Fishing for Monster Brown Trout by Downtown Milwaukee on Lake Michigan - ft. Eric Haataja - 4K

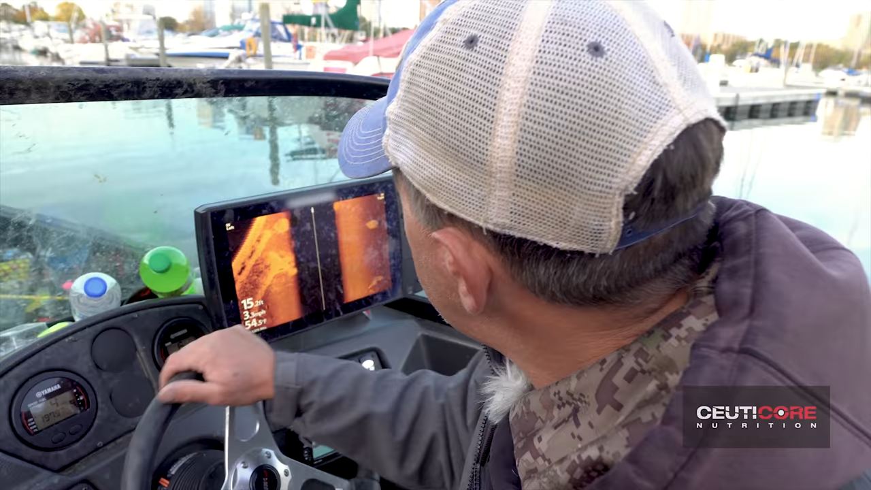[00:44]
There's the wall. This is the wall right here, right?
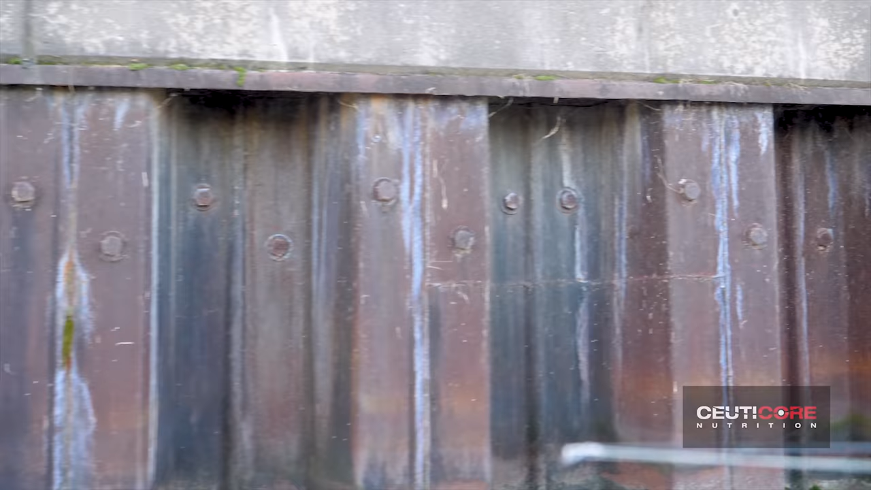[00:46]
Yeah. On my left side. See the corrugation on the wall there? Yeah.
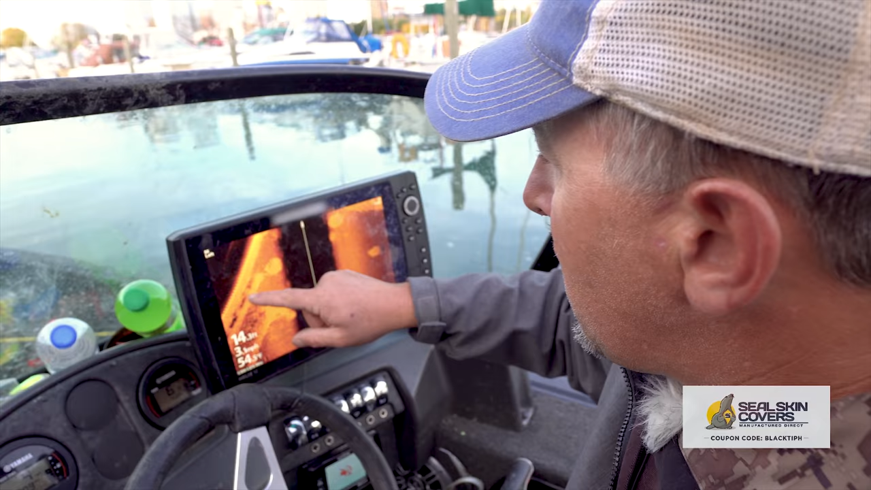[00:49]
Yeah. So as I drive down through these channels, what I actually do, Josh, is I just side image.
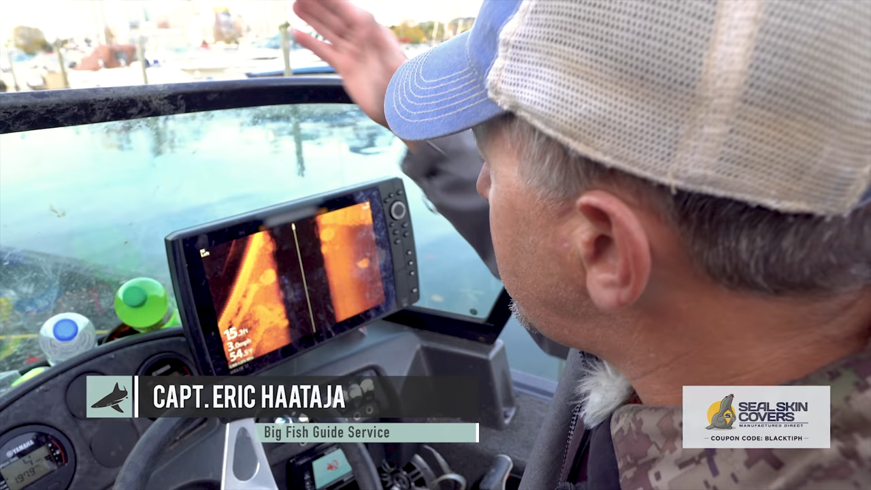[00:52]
And if the fish are here, you're gonna see a pile of them, which basically are all shadows.
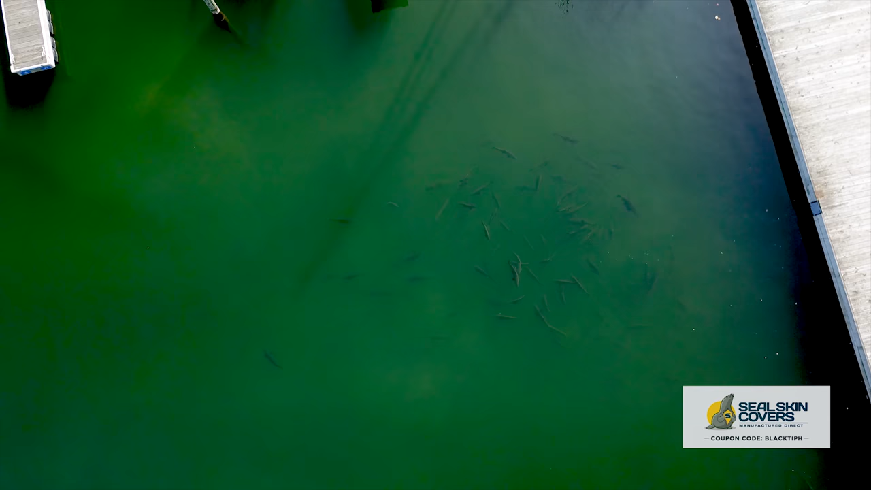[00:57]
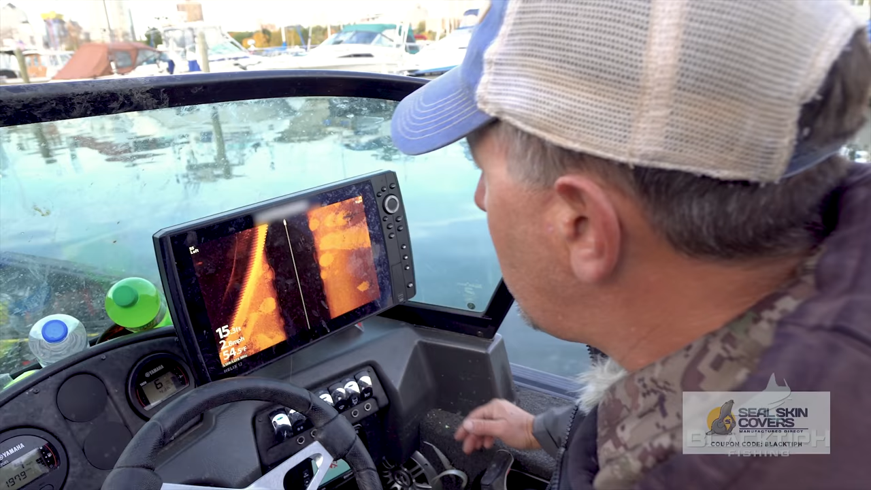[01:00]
And usually most of them will be down here.
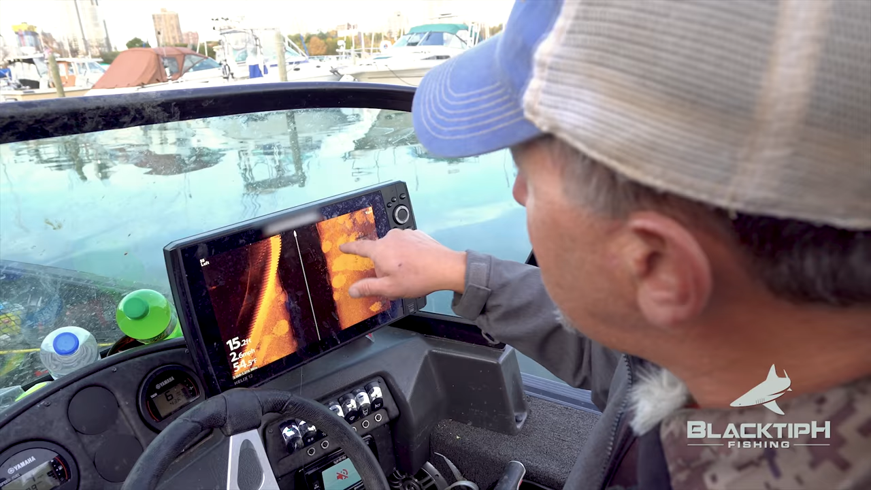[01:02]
So watch in a little bit. Watch the fish, all the fish that are gonna show up here.
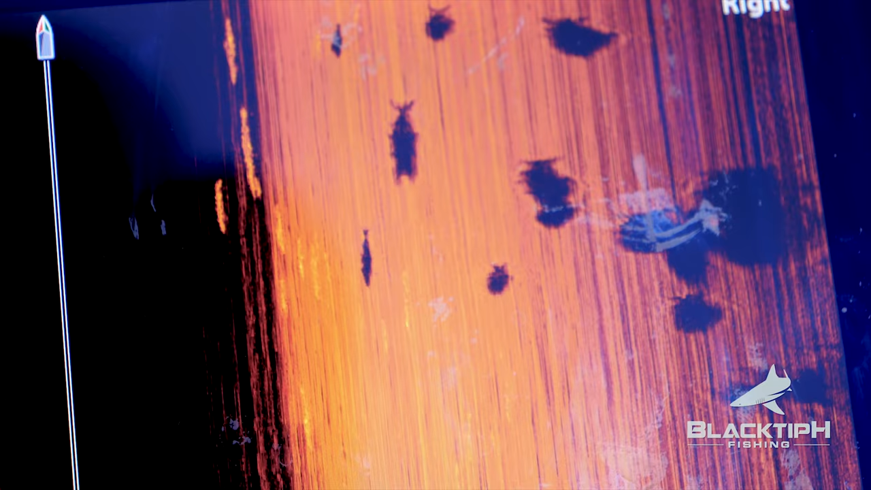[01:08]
You'll actually be able to see the symbol of the fish. You'll actually be able to see the shape of the fish. Really?
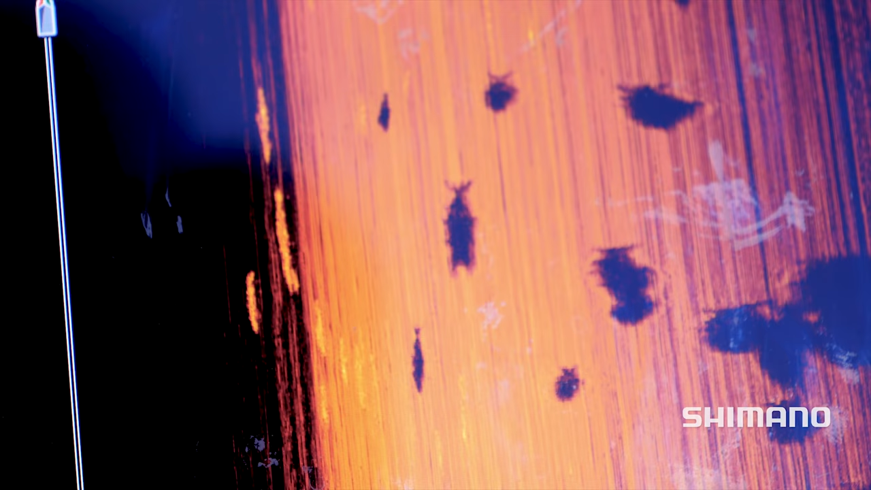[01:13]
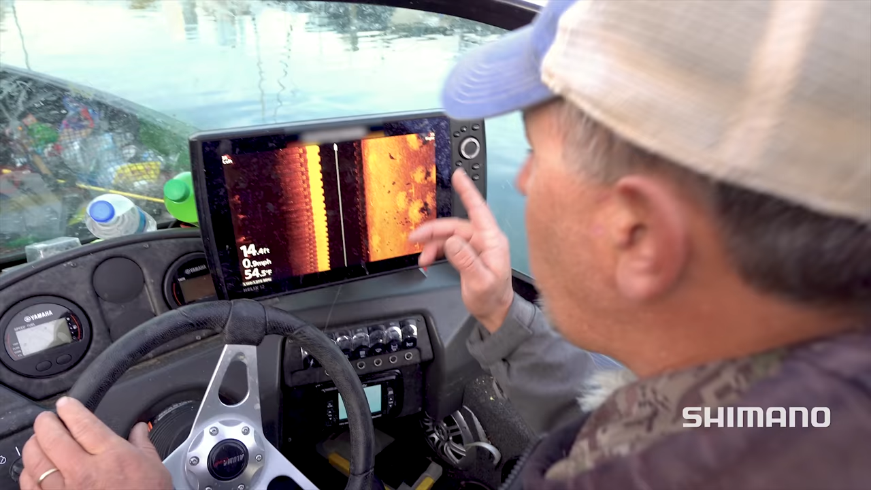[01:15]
On screen: water 54.5°F, speed 0.0 mph
Yeah, once they start slowing down, when I go through these channels, if I don't see the fish on the side imaging, then I don't even fish the channel.
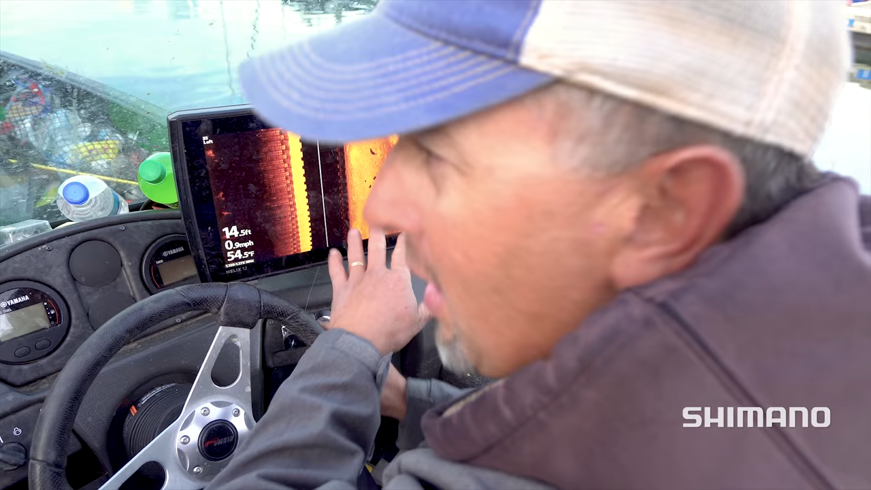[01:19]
On screen: depth 14.5 ft
Yeah. I side image it, no fish. This tells me everything that's in this channel.
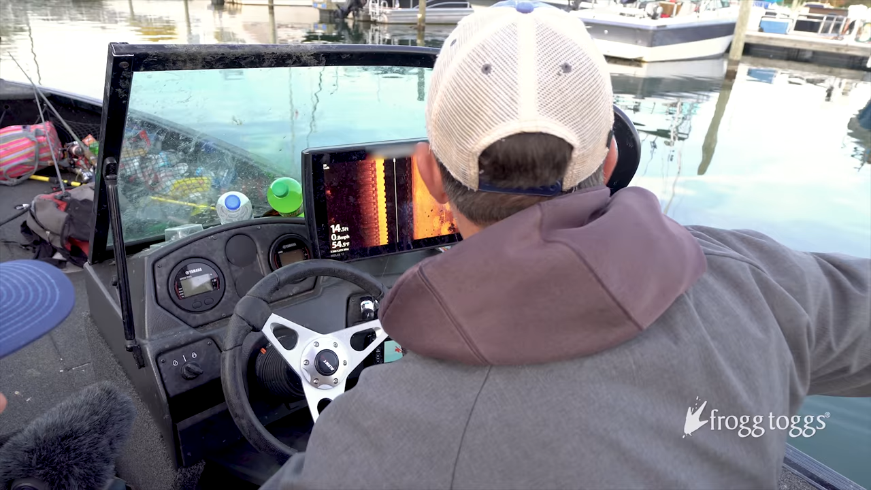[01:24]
If the fish are here, I fish. If they're not here, I just go to the next channel and the next channel.